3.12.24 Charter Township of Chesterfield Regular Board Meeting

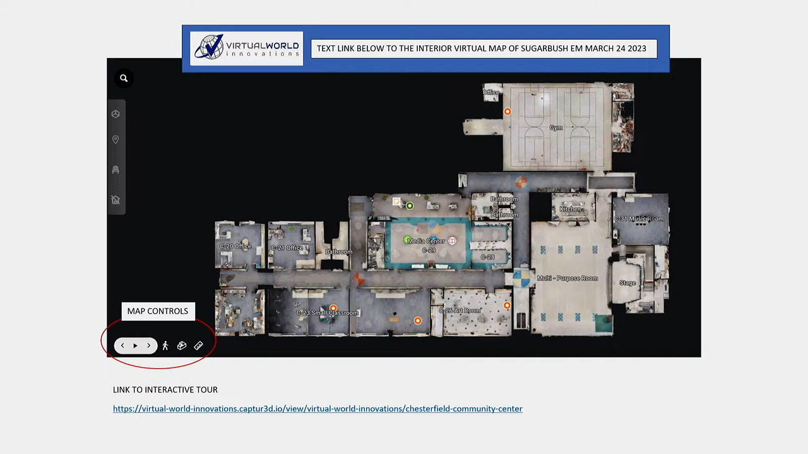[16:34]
Those prints were from the time that the building was originally built and the update. So let's say from the early 90s and early 2000s. They don't show any changes that were done internally. What this did for us is we were able to go in and walk the building in a 3D model, and you can measure, take details. This is kind of a zoomed in version. We can drop pins where the electrical services are.
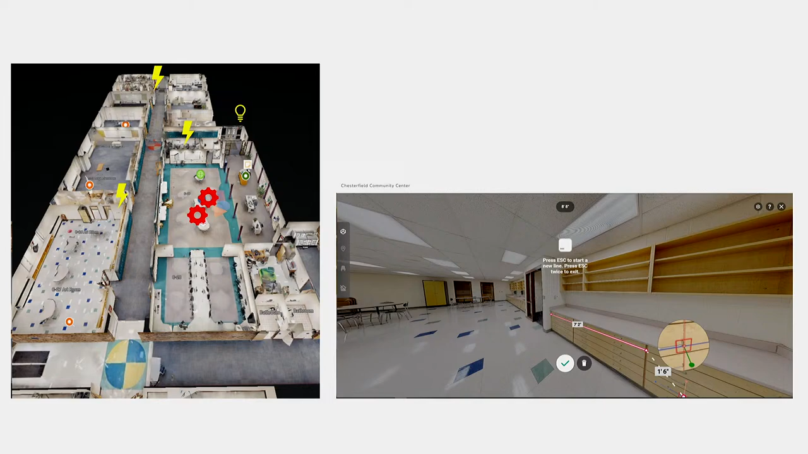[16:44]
We can go in and measure drawer lengths. I mean, it provides a phenomenal amount of information for us when we're looking at project planning in the future. It also, the other added benefit that Michele shared with us is she was surprised how many people, they have a link to this on their website if you want to go there. You can literally walk through the building. So many people that rent this building that aren't able to come out and look at the facility, they can go in, they can walk the building, they can measure the room size. She says it gets used frequently on the Parks and Rec website, sorry.